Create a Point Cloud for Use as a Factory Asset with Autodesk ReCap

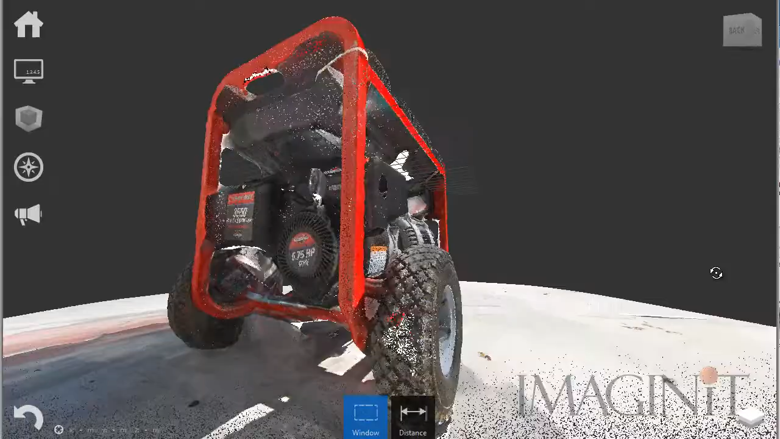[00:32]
we'll be outlining the process for generating a point cloud using photos and the new Recap Photo service.
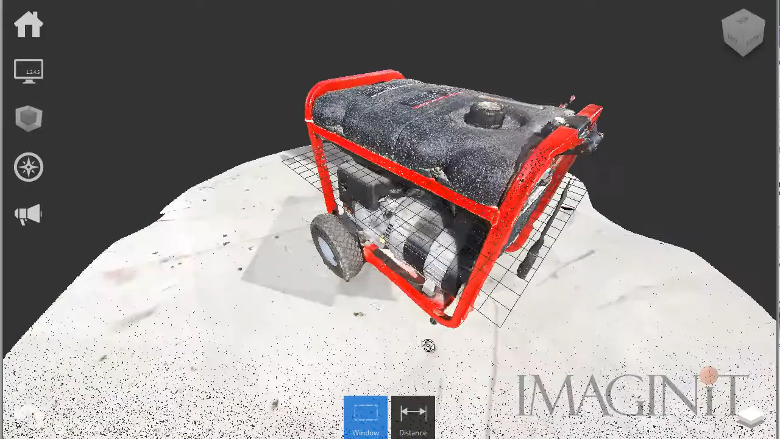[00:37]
The point cloud we generate will then be used as an asset in the Autodesk Factory Design Suite.
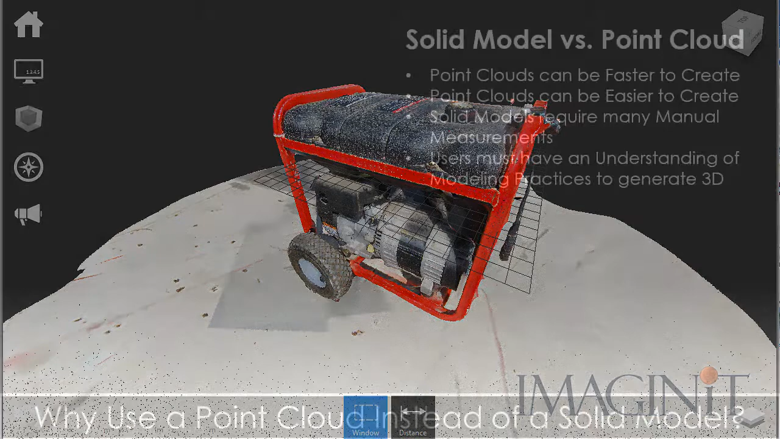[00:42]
The first question I think many designers would have is why would I want to use a point cloud instead of a solid model? Well, there are several reasons to utilize a point cloud in place of a solid model.
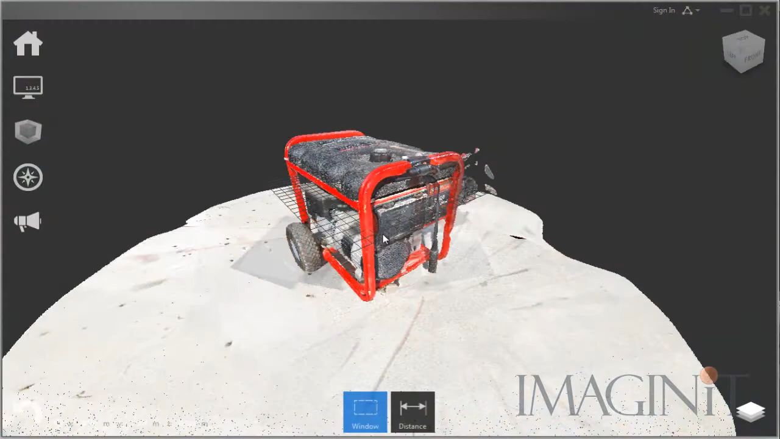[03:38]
Autodesk Recap is the tool we use to interact with the point cloud scan.
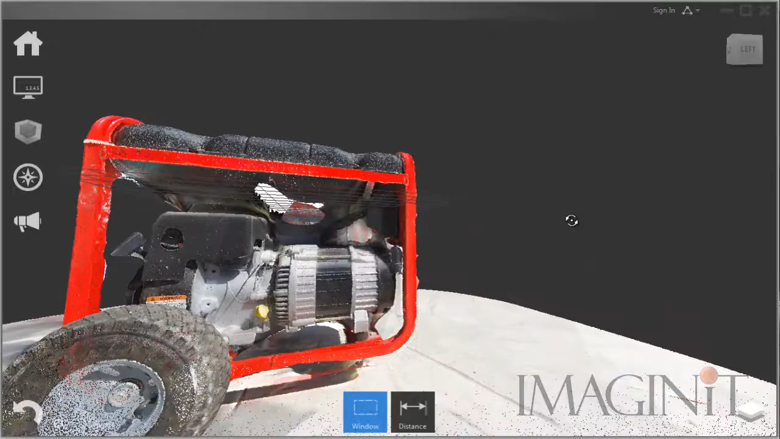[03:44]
Recap allows us to clean up the scan easily, removing all unnecessary points from the point cloud.
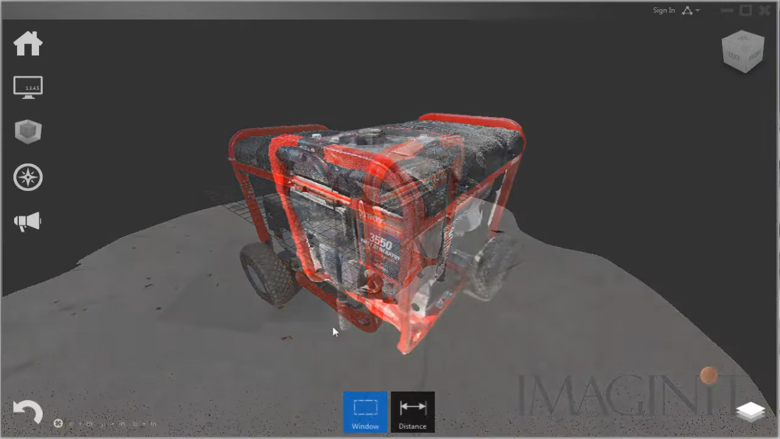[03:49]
In this example, points that represent the floor will be removed from the cloud.
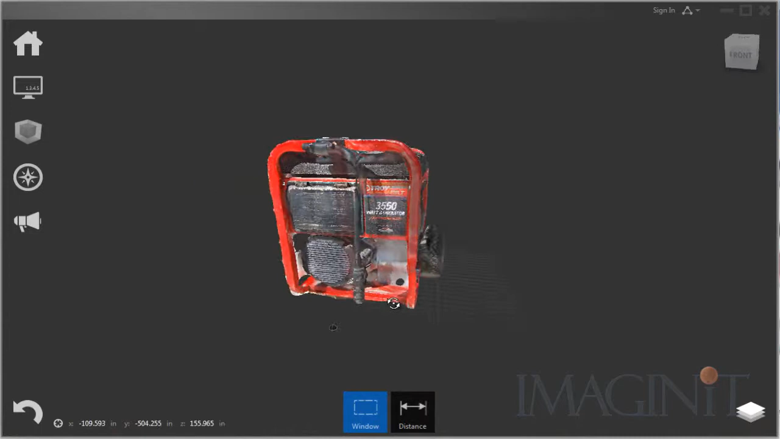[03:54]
Autodesk Recap also allows us to adjust the orientation of the cloud so that the X, Y,
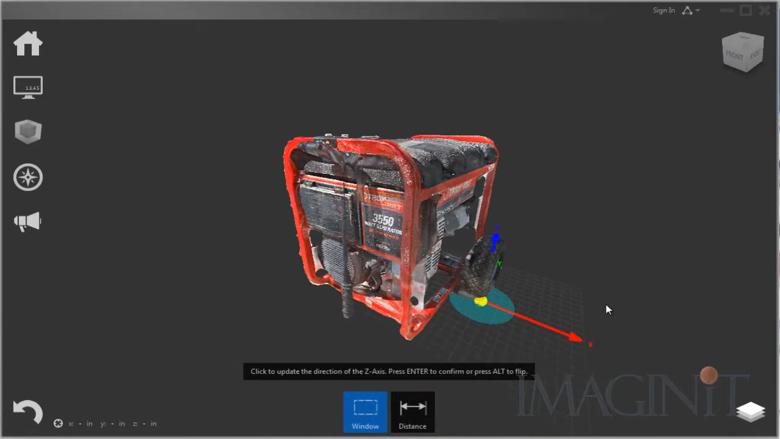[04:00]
and Z axis of the cloud are aligned to the machine and not arbitrarily set by the scan file.
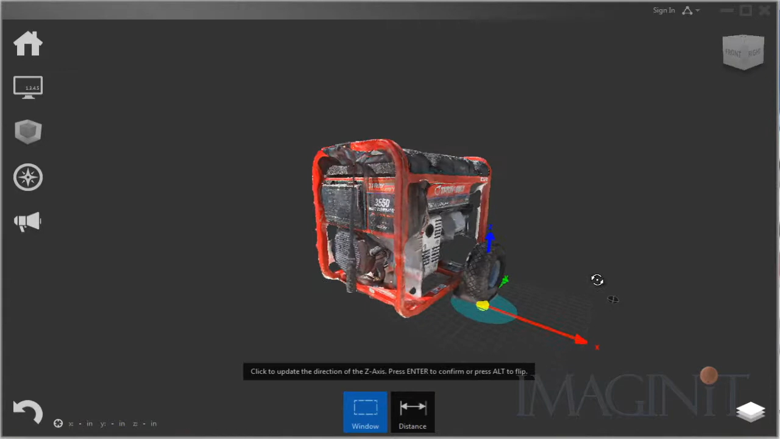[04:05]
Now it's time to bring the point cloud into Autodesk Inventor and the Factory Design Suite.
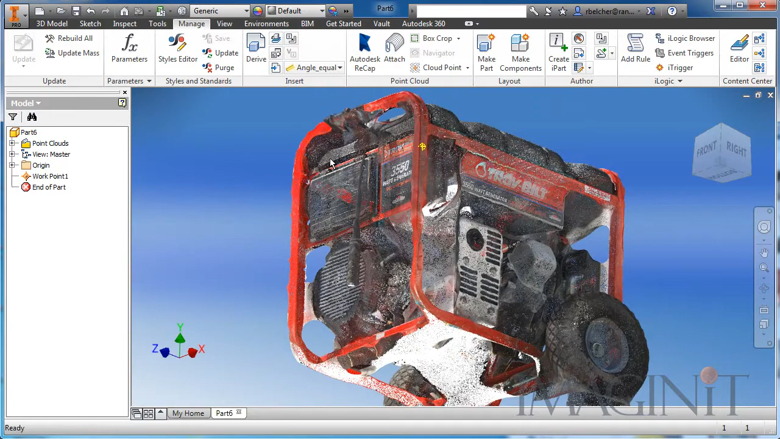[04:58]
Inventor allows you to reorient the point cloud and apply the proper scale factor to the points.
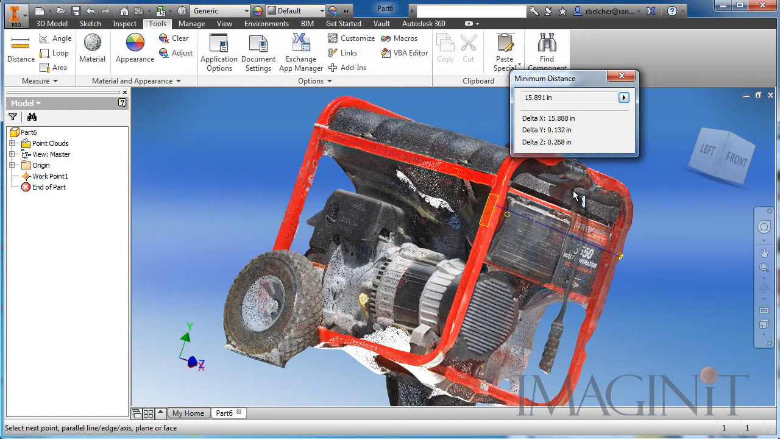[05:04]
A single measurement of the actual machine is needed to determine the proper scale factor.